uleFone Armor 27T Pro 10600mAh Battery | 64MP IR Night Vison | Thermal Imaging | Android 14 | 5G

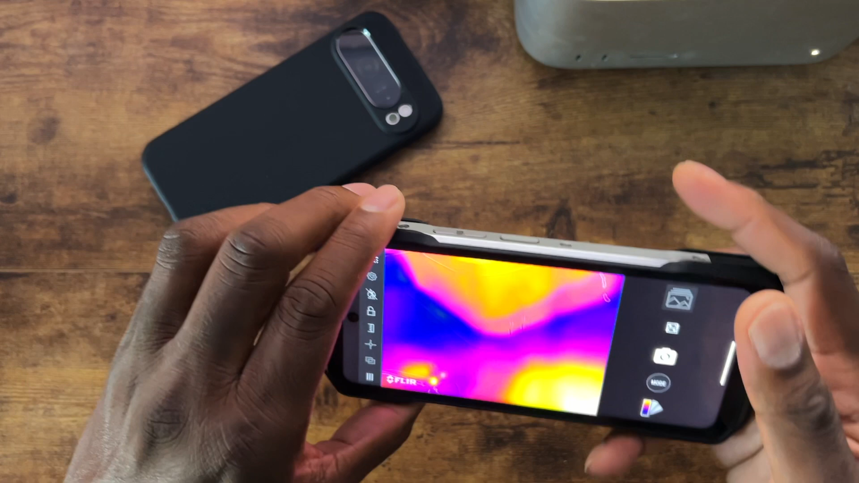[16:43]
And my Mac is what you, this is my Mac right here. And that's it right there.
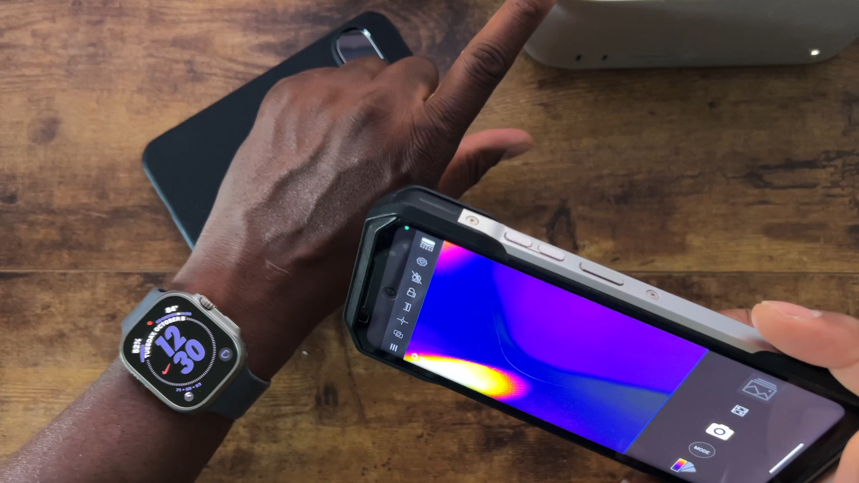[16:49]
You can see my hand temperature and everything changes. That's pretty cool.
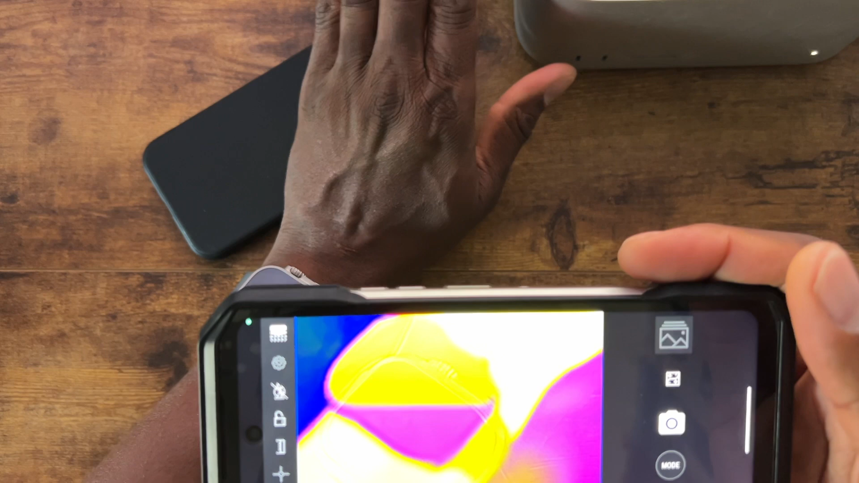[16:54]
There's your thermal folks. No big demo needed for that.
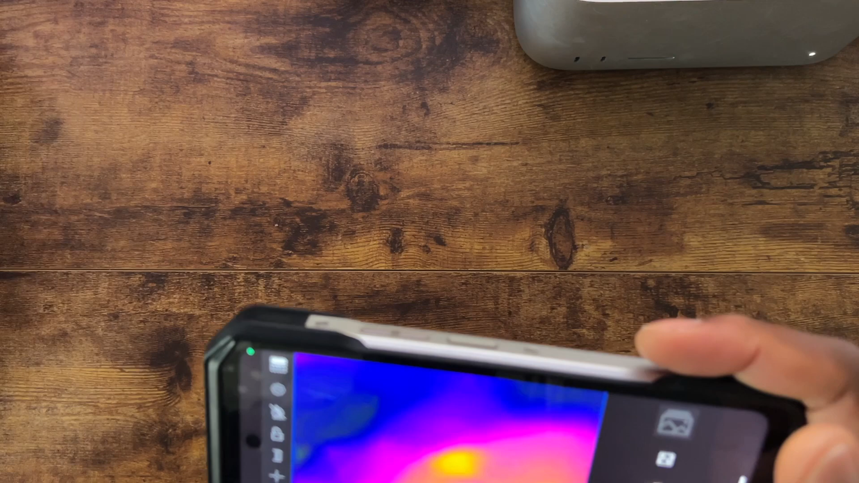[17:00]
Everybody knows what thermal can do, but there's a lot of things in this thermal app that, uh, really brings it, brings it to life. So that's something that you want to play around with.